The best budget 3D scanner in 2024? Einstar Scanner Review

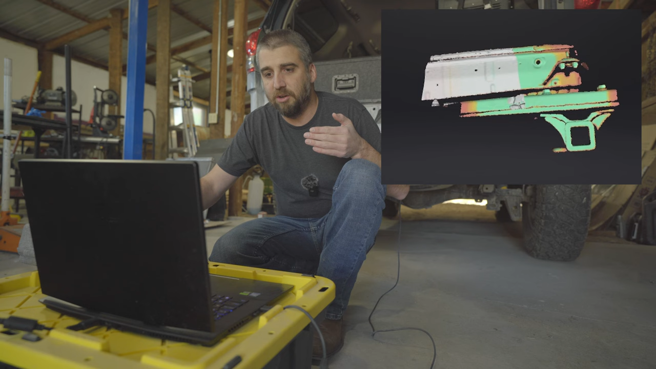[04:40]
As you're scanning it'll go from poor quality on red and then it'll go into a green and once it hits green you know that all the information it needs. So get your scanner and you have three buttons on the back here. Middle will get you into your preview mode so you can
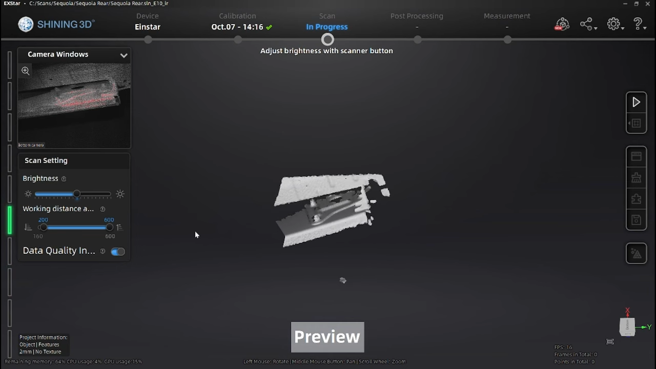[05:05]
see now on the screen that there's a preview and this is where you would adjust your brightness if you need to. And on the left side there you want to keep it in that green range so that is just whether you're too close or too far.
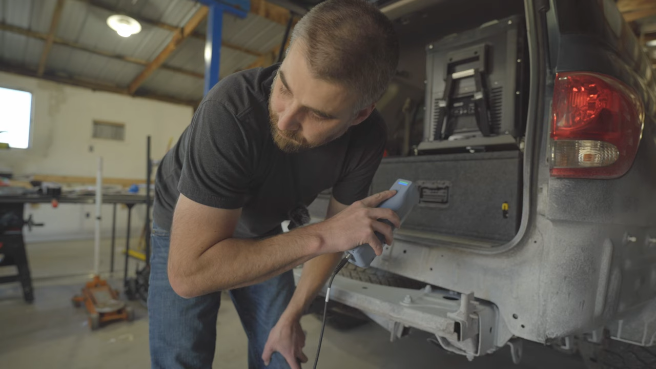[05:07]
So you want to try to keep in the green the best you can. Then you have the top and bottom buttons here which just zoom in so if
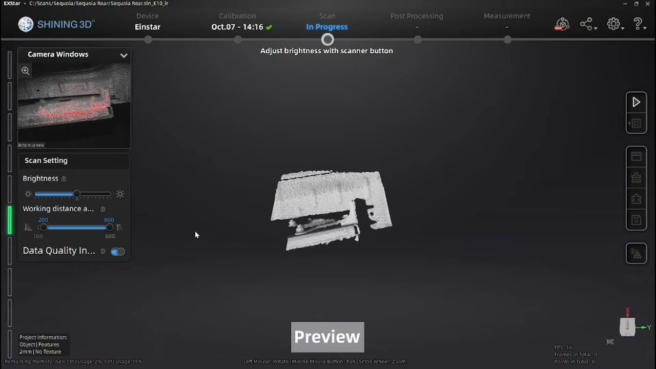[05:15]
I click on the top button to zoom in it zooms in my screen and then I could zoom back out.
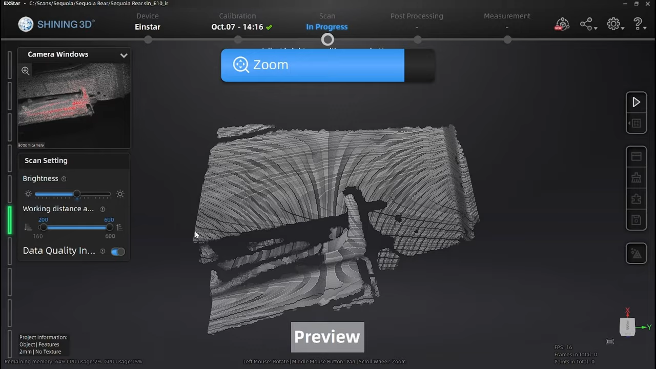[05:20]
And then the middle button you're going to hit it again to start your scan and then hit it again to stop your scan.
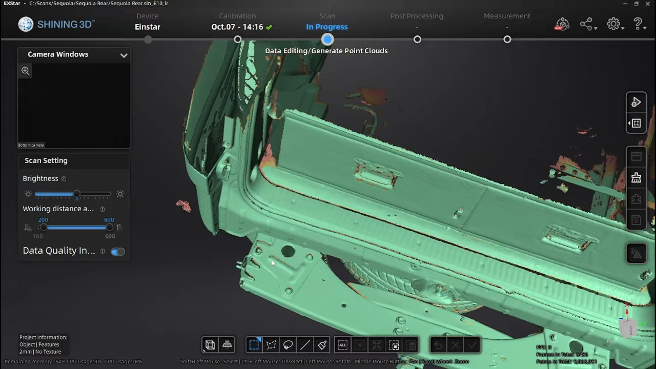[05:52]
So you'll want to pause your scan and use the tools down below and they have a few different ones.
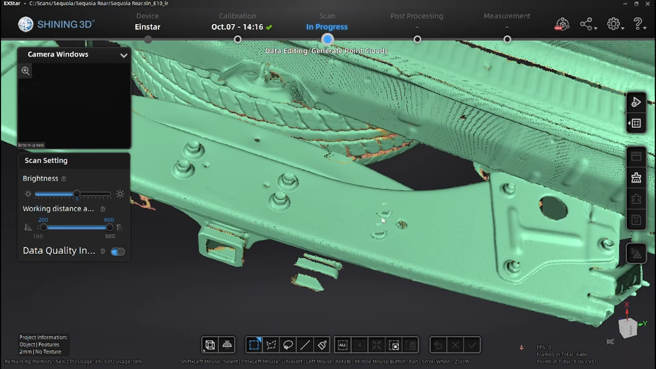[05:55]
I usually use the lasso tool like this and you'll just circle it and make sure you deselect the items you don't and it'll go through your entire view.
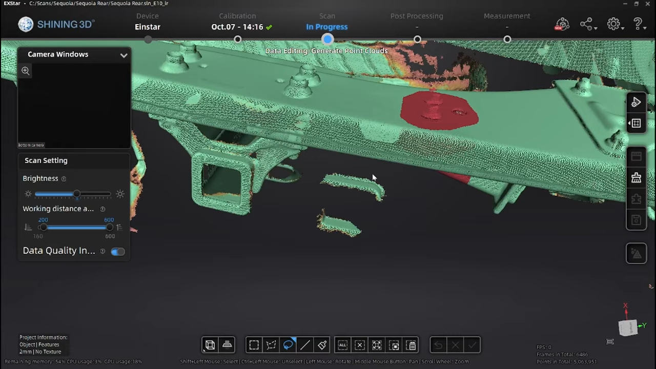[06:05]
So what you'll want to do is then control and click and lasso the areas you want to unselect.
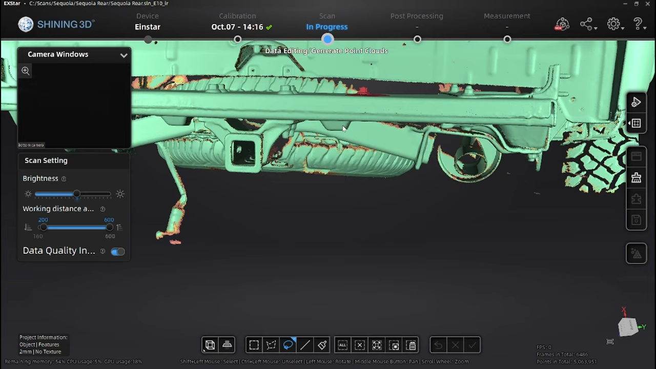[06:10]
And then once you're done with that you're going to hit the delete then it pulls those scans away.
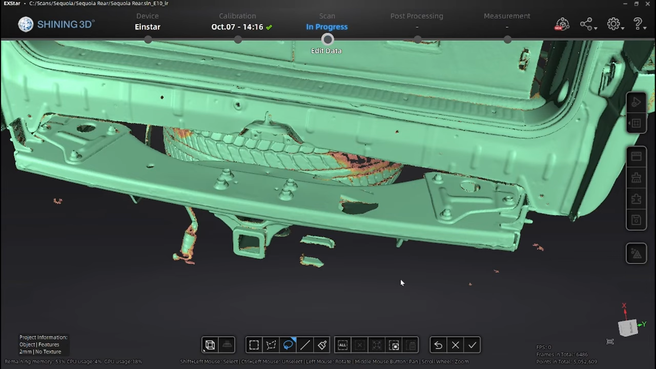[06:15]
So you will have to watch whenever it loses tracking make sure that that doesn't happen you will get some rogue pieces.
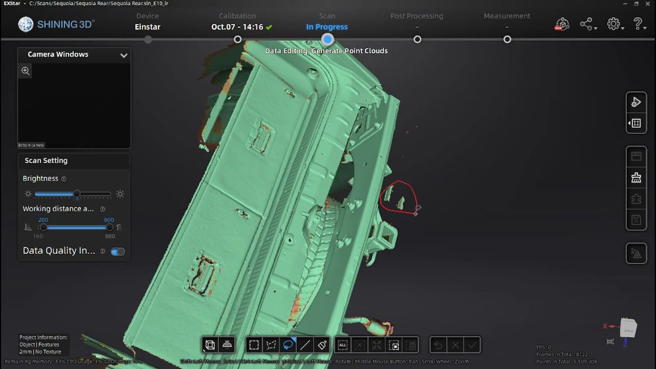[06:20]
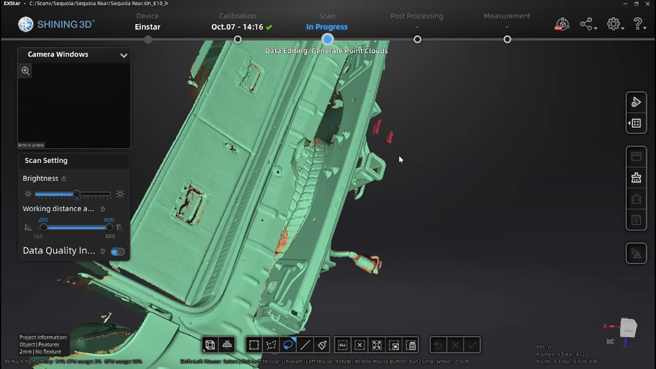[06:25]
Yeah so just make sure you keep an eye on it and then once you clean it up just continue your scan like you did before. So I feel like I got a pretty good skin oh I'm gonna use baby powder.
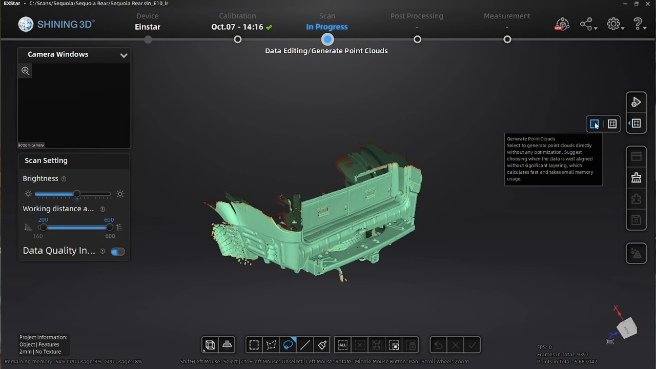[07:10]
So now I want to start a second scan on top of this. So I'll generate the point cloud to end this scan. You can go back and optimize it later once you get all your scans together if you need to.
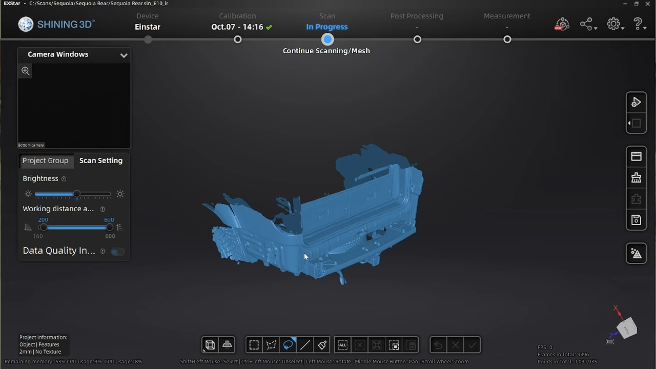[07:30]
So once you stop the scan it generates the point cloud and you can see if I zoom in it does all the little points.
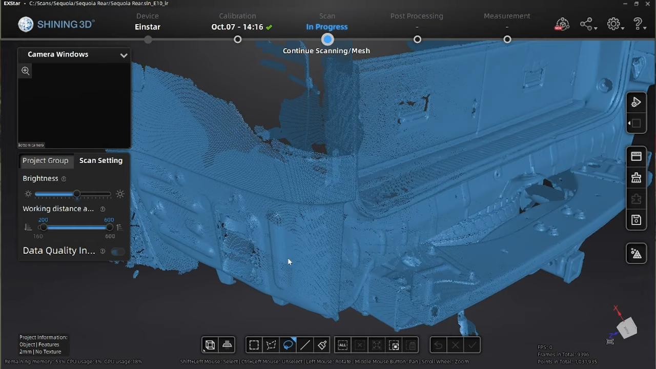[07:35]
Don't know if you hear the dogs.
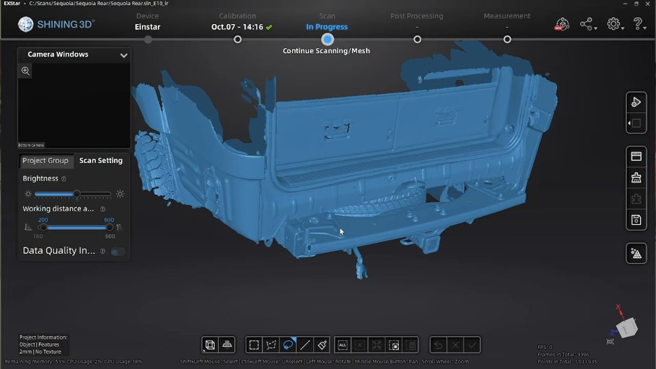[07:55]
So this is the two millimeters still has all the definition of everything so I will make sure on anything I plan to connect to I will manually measure those just to double check make sure I get it spot on. I will actually overlay here I did originally
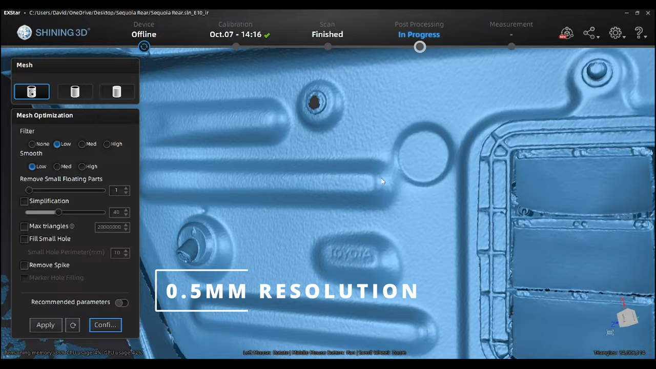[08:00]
try this as a half millimeter but on the two scans it just didn't like exporting so it kept giving me this error.
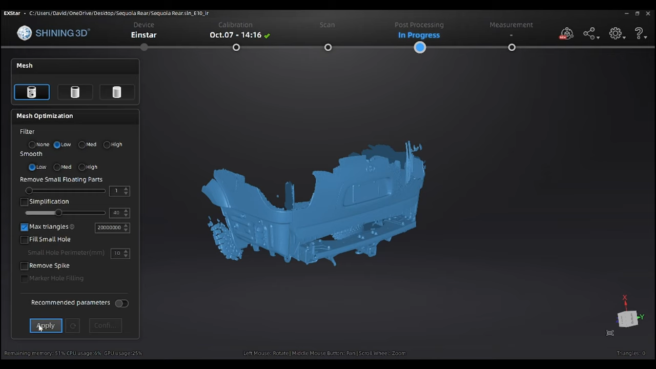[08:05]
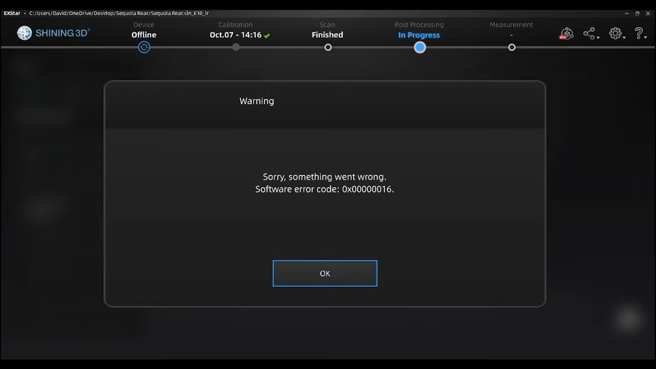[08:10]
So this is my second scan and I'm doing it at two millimeter which
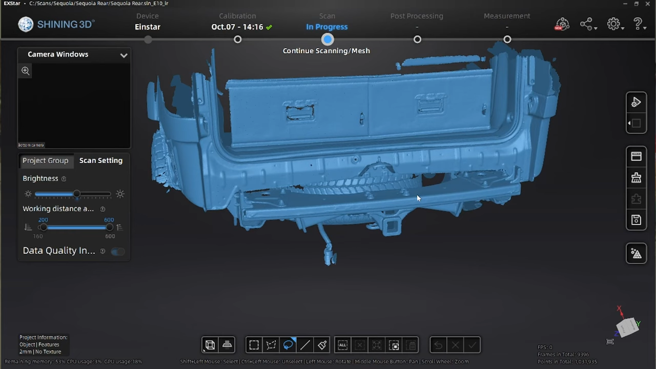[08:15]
you can see it does catch all the definition you can see all the spot welds all the divots everything like that.
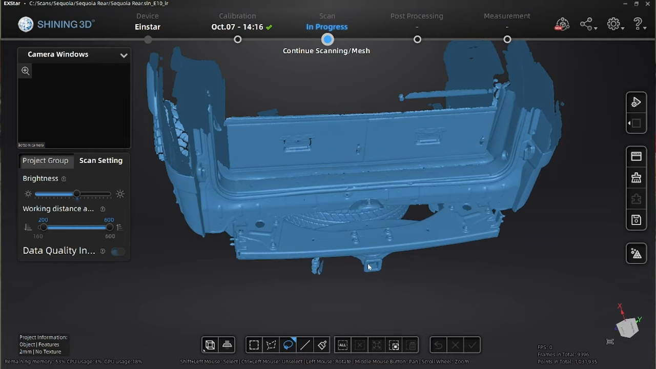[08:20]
This still looks really good so once your scan looks good you can go on the left side here to this project group and this is where you can do multiple scans so you could open if you had any others remove them delete them removing them just takes it off of this project group deleting them just it deletes the scan completely. So you do have the option to rename these and I can call this rear frame
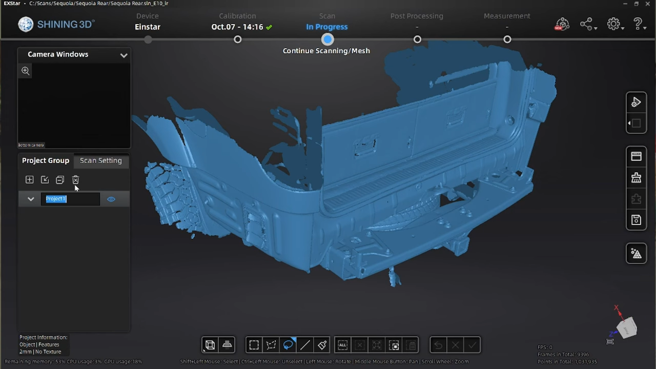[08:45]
and this will help you keep track of all your different scans. So you can do new project so I'm going to do the same settings
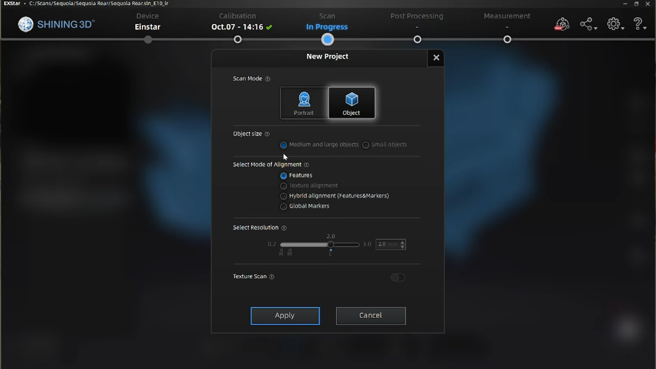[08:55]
I'm going to do features I'm going to hit apply does new project so if you look in project group it does say project two
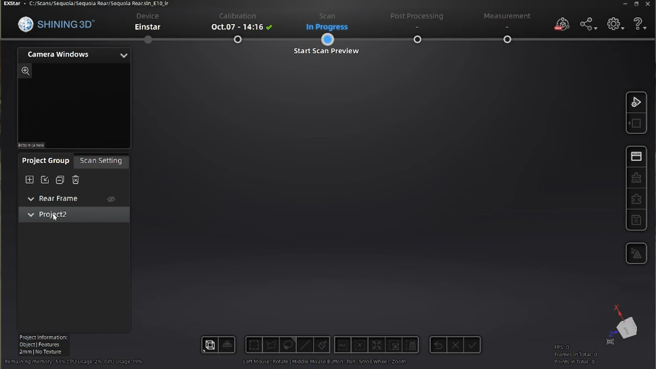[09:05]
and that's the one I'm actively in it does hide temporarily your other one which is okay and then we're going to do the scan same exact thing. Now we got the rear hatch in so looks good that's all I need just for reference
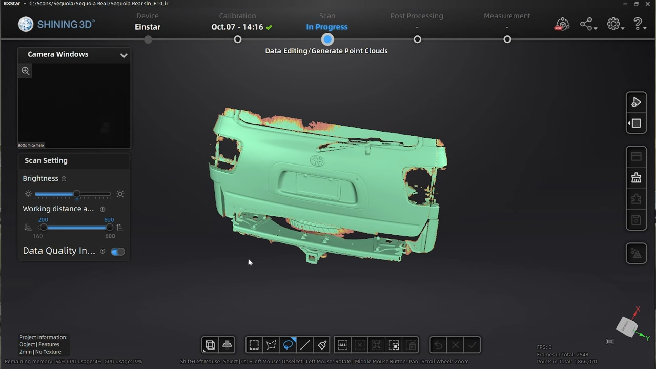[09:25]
so when you do multiple scans you want to make sure you get shared geometry so in this case I'm using the cross member as that and that's going to help us align the multiple scans into one when I go to mesh it. So now we got all of our scanning done we're going to take
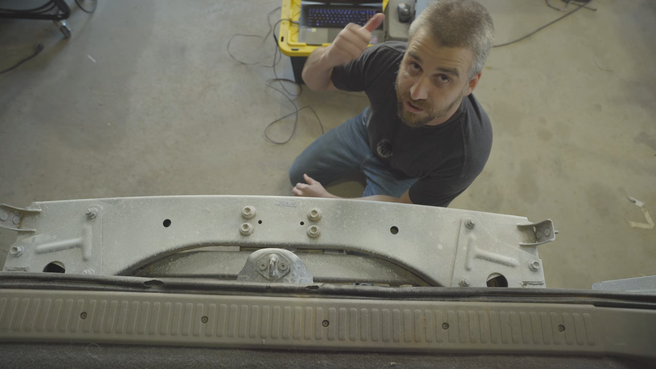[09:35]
it inside the house and I'll show you how to align them and export the mesh. Alright so now on the computer you can see we got our hatch in like I said the scanner does not like to pick up shiny things or clear things so windows usually don't like to pick up unless they're dirty like mine but things like tail lights and stuff like that
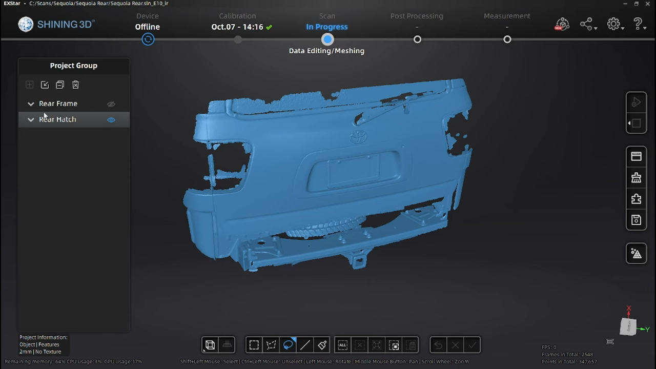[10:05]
you usually need to do like a some kind of spray over the top of it just to make it so it's not transparent so once you get your scan in it will automatically turn off the opposite scan so if we turn that back on you'll see it doesn't line up so the align tool in this xstar program is actually really good
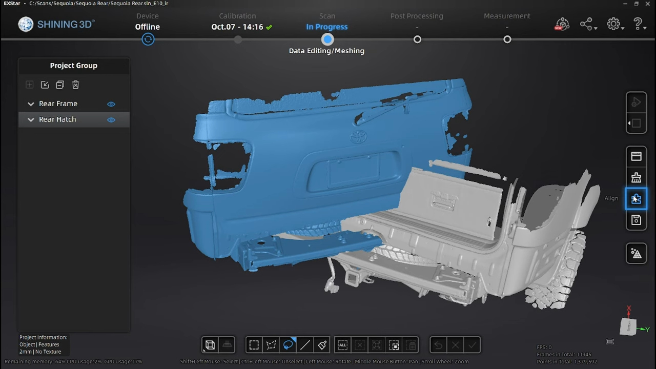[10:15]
so if you go into align they do have a feature auto align and a feature manual align where you'll select some points